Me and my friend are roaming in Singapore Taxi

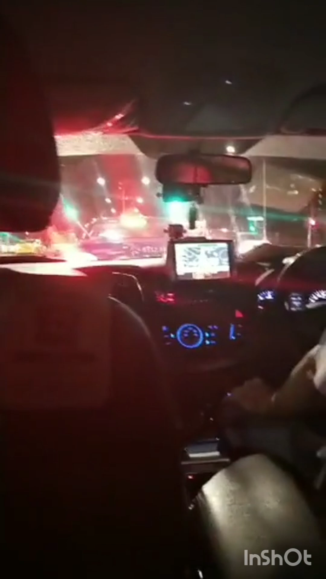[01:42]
सो टैक्सी इज वेरी वेल इक्विप्ड, बहुत सारे सिस्टम्स इसके अंदर लगे होते हैं।